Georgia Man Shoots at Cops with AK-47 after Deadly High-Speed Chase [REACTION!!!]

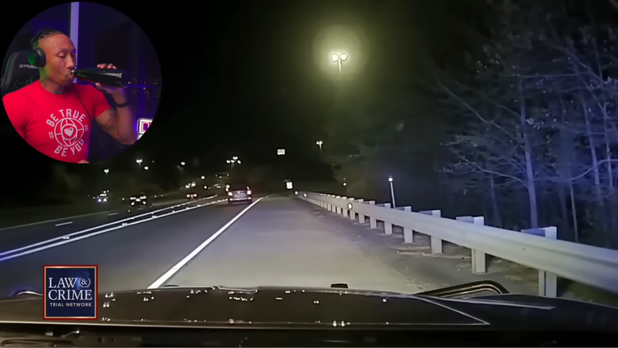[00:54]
we're now getting a first-hand look at a georgia car chase
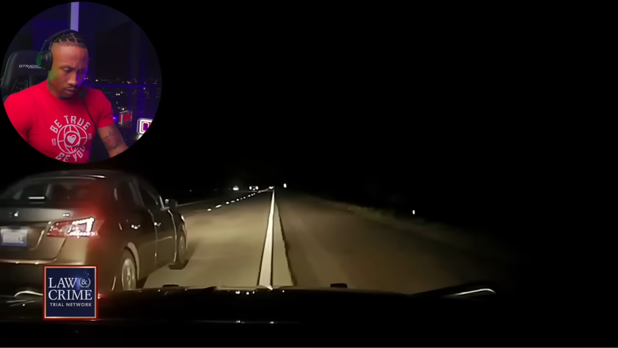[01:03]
turned shootout that left multiple officers injured one suspect killed and another with a lifetime prison sentence dang
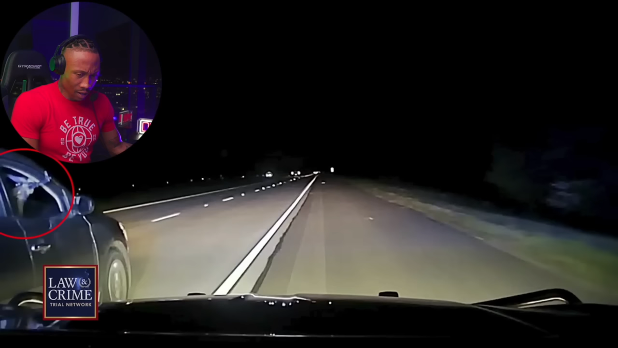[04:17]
an ak-47 he points the gun back at the georgia state trooper and opens fire what
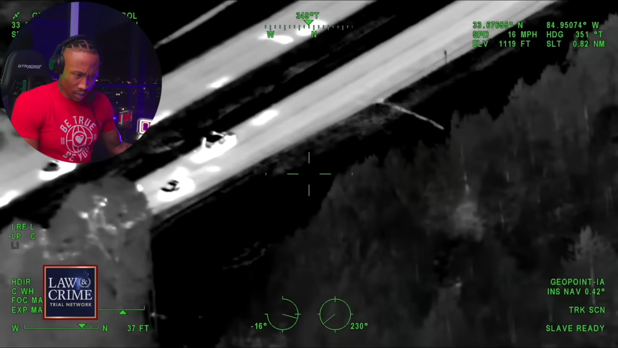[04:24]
as the chase continues multiple other units respond to the call including county sheriff's deputies and local police officers hell nah